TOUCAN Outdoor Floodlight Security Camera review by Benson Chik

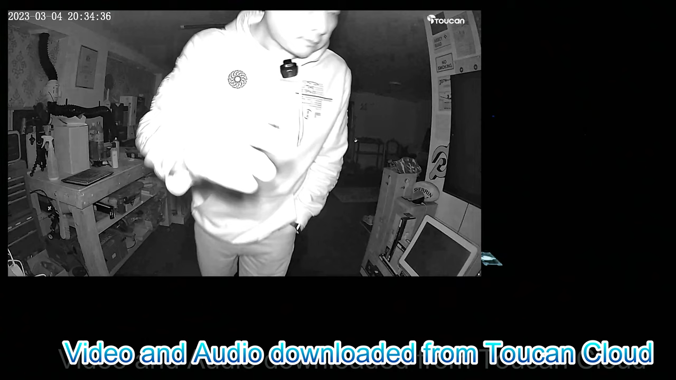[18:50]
But the spotlight is not coming on. So this will be a test for the infrared light. I can see a couple of red light dots right there.
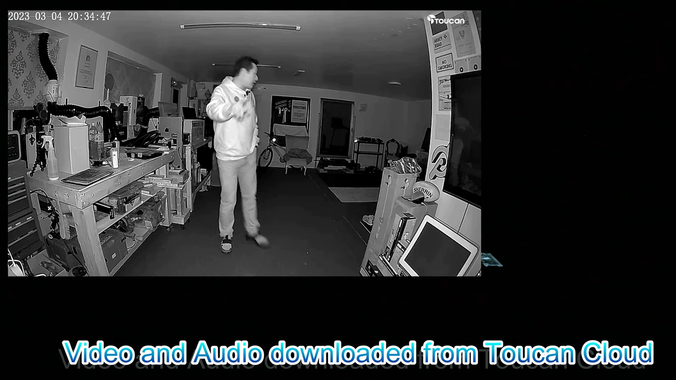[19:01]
And I'm going to move all the way back, hopefully I don't trip over myself. Okay, so I can still see the blue LED light.
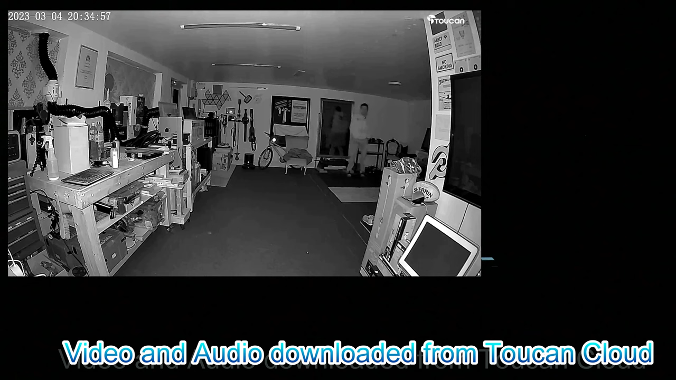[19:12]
And I can also see the infrared LED right there. Okay, so now if I turn on the spotlight.